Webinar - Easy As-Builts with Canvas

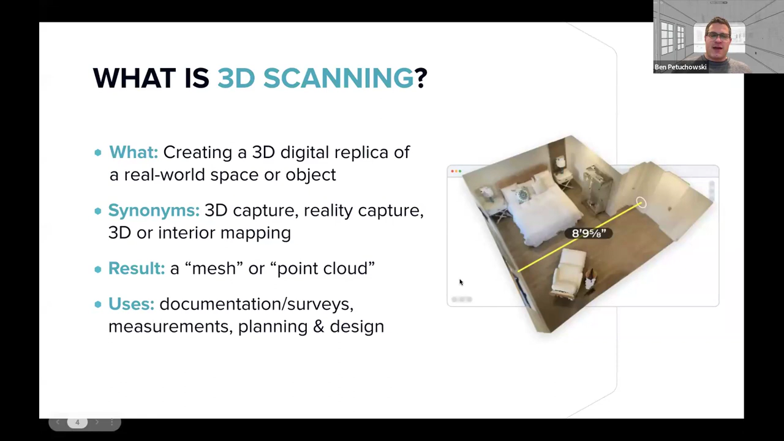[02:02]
And the result that you get from those is typically either a point cloud or a 3D mesh, which allows you to see what that space is like. But those aren't immediately editable. But you can still use a 3D scan for documentation and surveys, pulling measurements and some initial planning and design. And when you think about 3D scanning, you probably associate it with these tripod-based scanners.
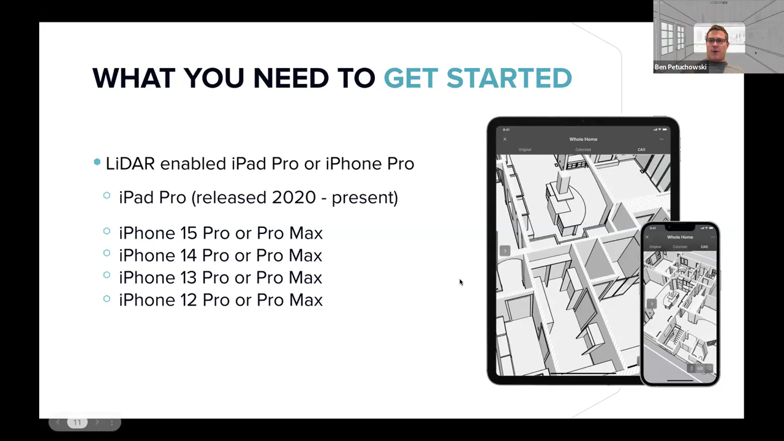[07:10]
If you see that little black dot below the camera, you've got a LiDAR sensor. So scanning is pretty easy. You want to prepare the space and plan your route.
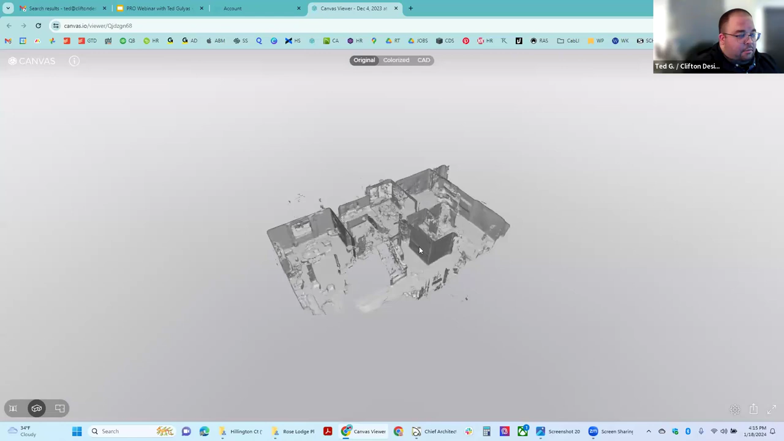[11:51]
So when you scan with your iPad, this is kind of like the, the initial product that it produces is kind of this gray blob.
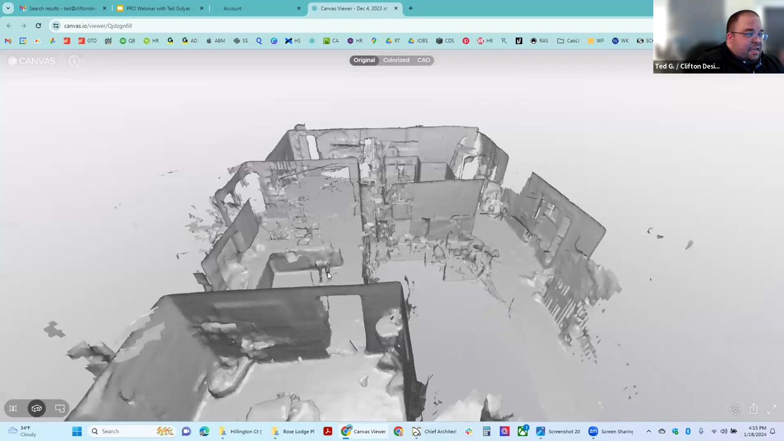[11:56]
And this is literally the data that the LiDAR camera on your,
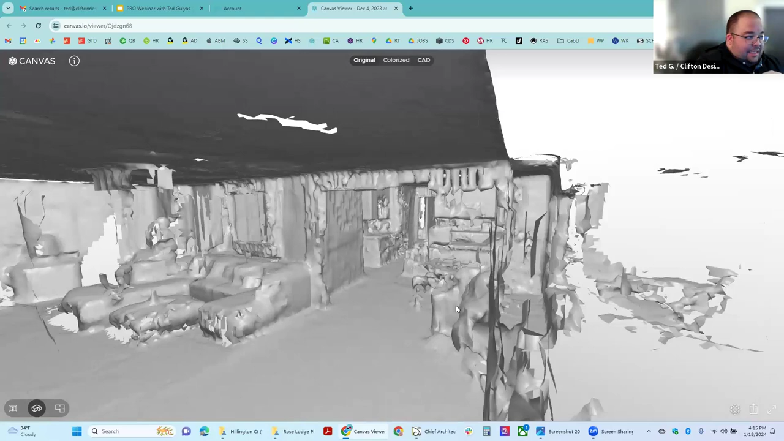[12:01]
you know, your Apple device is capturing.
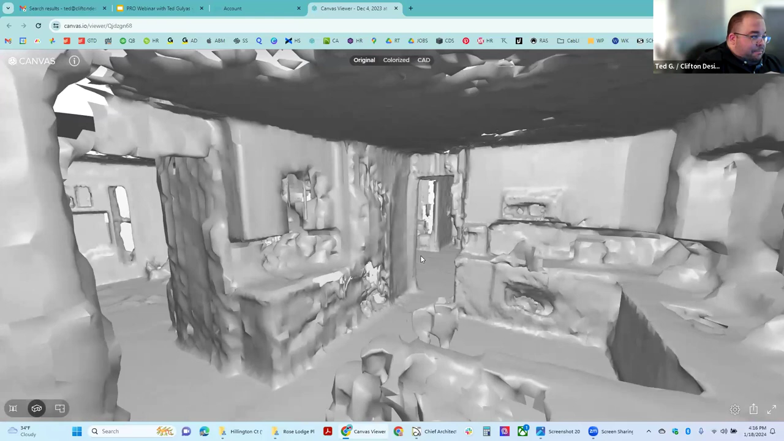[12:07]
But in addition, what you don't see is that it's also capturing a colorized image of everything that it's scanning.
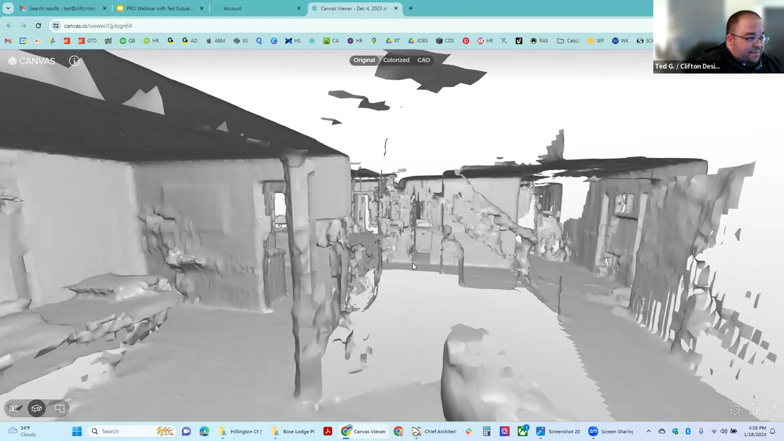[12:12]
So I just think this is kind of cool to see because people are like, you know, oh my gosh, it's truly capturing everything.
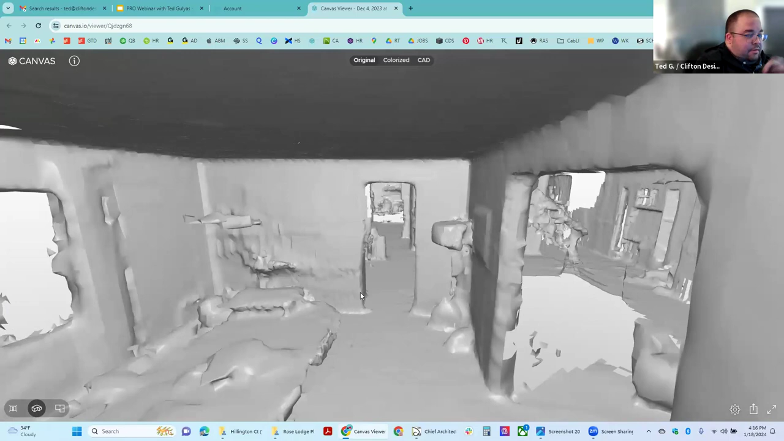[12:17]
But once you upload it to a website or to the cloud here,
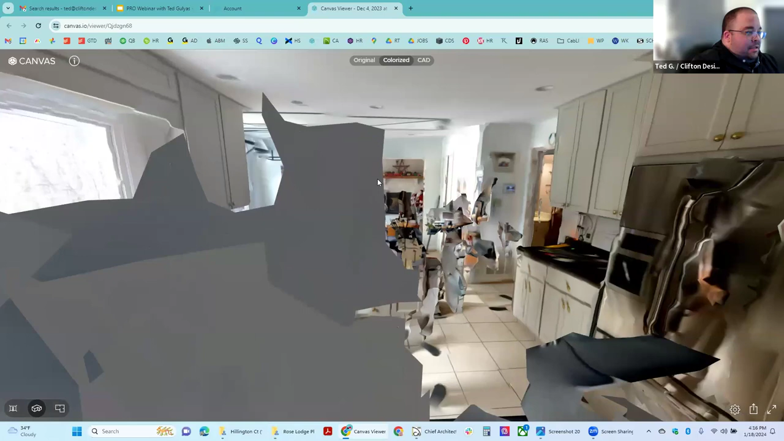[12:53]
So again, you can walk through these homes here and look at everything that's captured, ignoring these bobs.
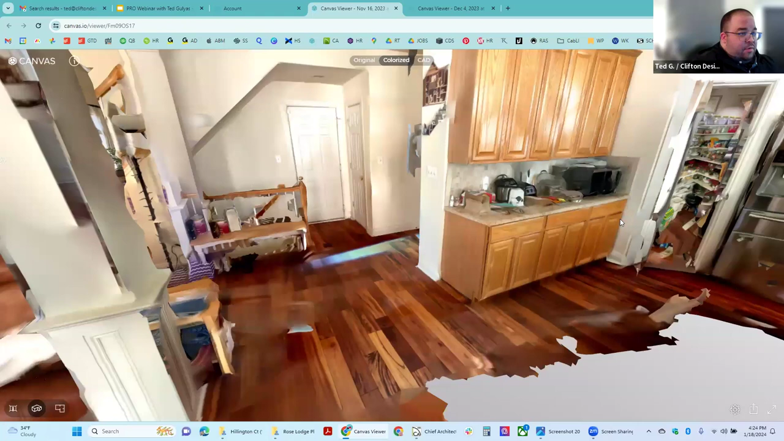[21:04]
This remodel is actually different than the other one. Same thing. We're going to knock down that wall between the formal dining and the kitchen and then create some sort of a unified space. What's really awesome. I guess the other thing I want to talk about was the speed it takes to do that.
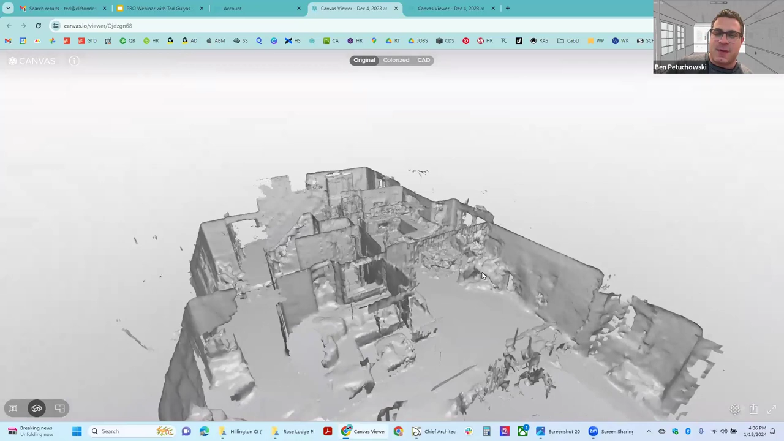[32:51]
I think that most people get out of it is just to make sure that you captured everything that you meant to. So you can see where there are holes and where there aren't.
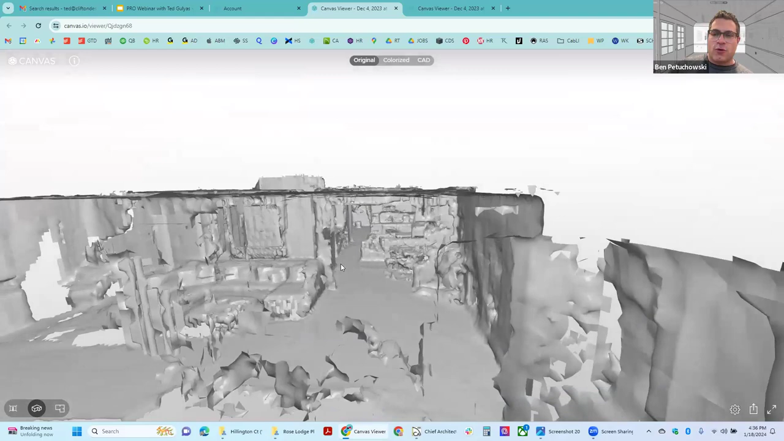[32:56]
So that way you don't get back to your office and realize, Oh, I forgot to scan this corner of the room.
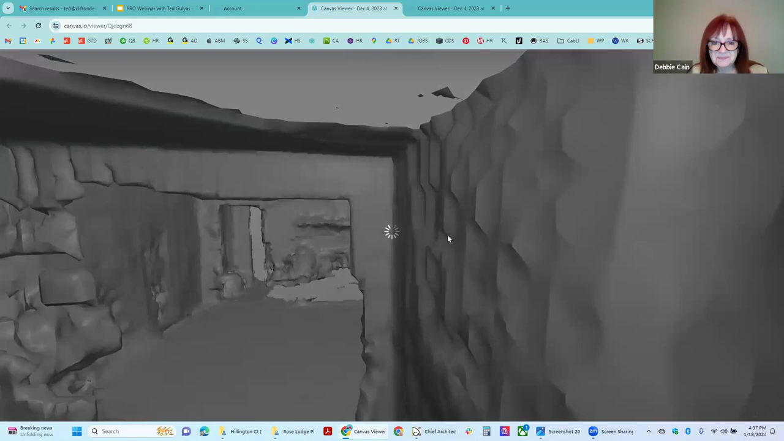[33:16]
So then the colorized this, this portion, like even if anything else,